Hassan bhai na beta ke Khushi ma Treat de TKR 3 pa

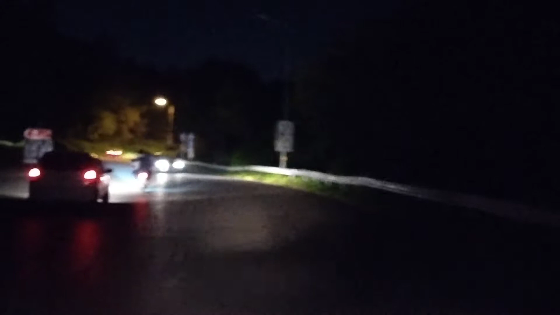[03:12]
हां भाई अल्लाह का वास्ता करो, हमारे बाइकर्स के लिए कोई और रास्ता ढूंढो। ये देखो
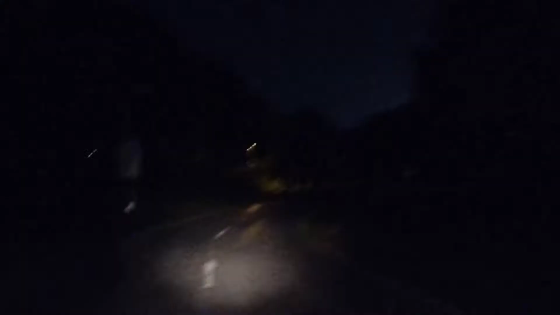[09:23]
आप देख सकते हैं कितनी डरोनी जगह है, ये जंगल ही जंगल। ये TKR ने पता नहीं कहाँ पे रेस्टोरेंट आके खोल दिया है, समझ में नहीं आ रहा यहाँ से कोई जानवर शानवर निकल आए।